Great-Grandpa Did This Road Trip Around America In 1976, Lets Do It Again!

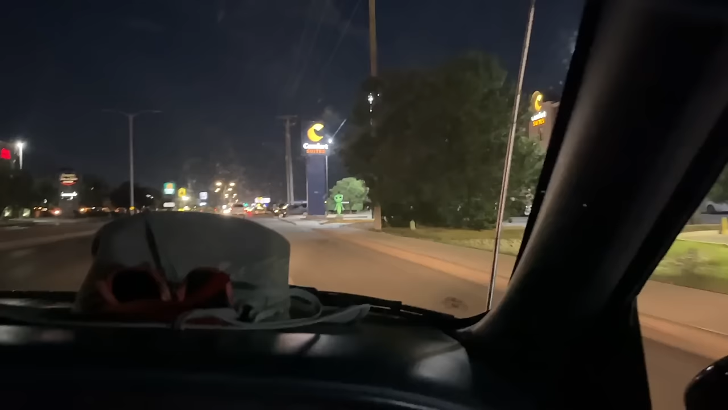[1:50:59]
We even got an alien at our motel.
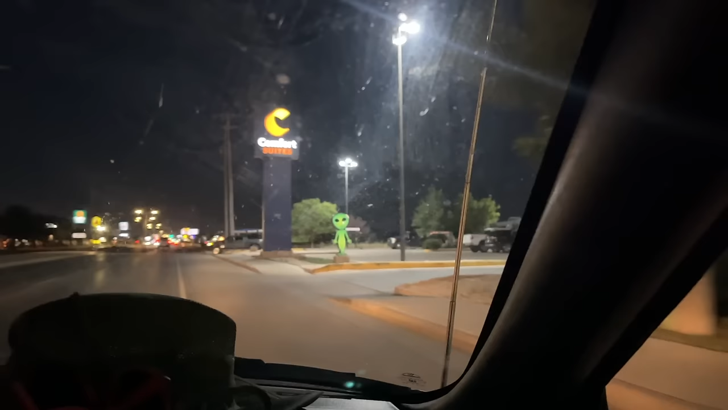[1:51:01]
He's a happy alien. Oh yeah, these are nice ones.